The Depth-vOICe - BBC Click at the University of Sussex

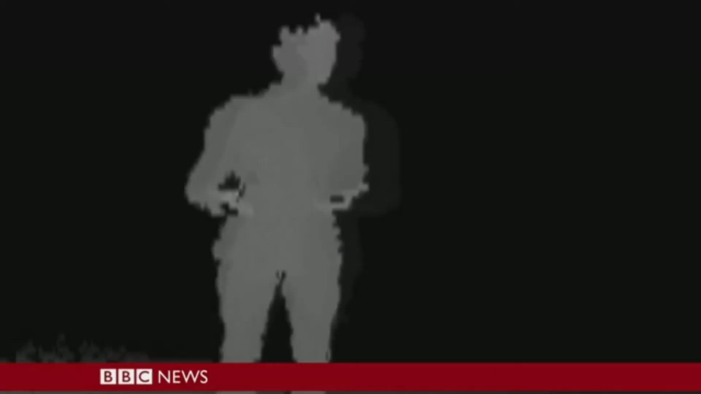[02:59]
You're standing still, more or less, but maybe your somewhat leg or this arm is out a little bit.